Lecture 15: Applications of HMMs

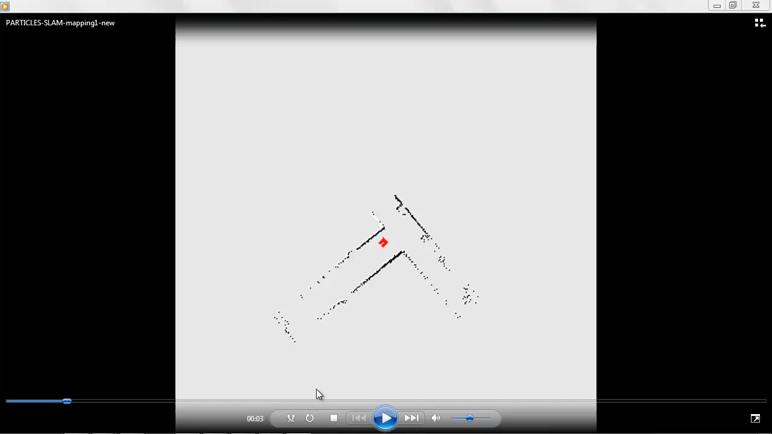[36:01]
Let's start from the beginning. We have the robot in red. The particles will be shown in green.
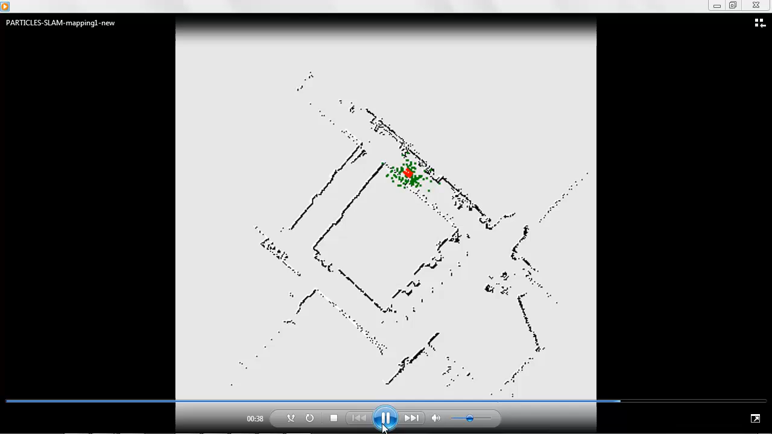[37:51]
All the other particles, they're offset and the measurement will not match up very well at all with what they have stored in their particle. They'll not be resampled because their weight is very low and everything collapses. You get this kind of map rectification here automatically happening as you run inference in your HMM.